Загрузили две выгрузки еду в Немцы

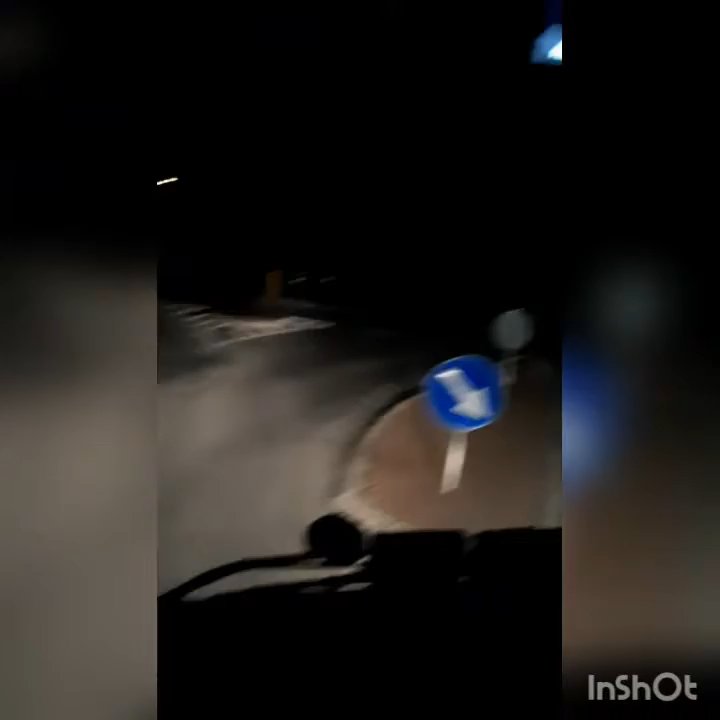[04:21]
На следующем повороте поверните направо. Как фура несется. Пропустим машинку.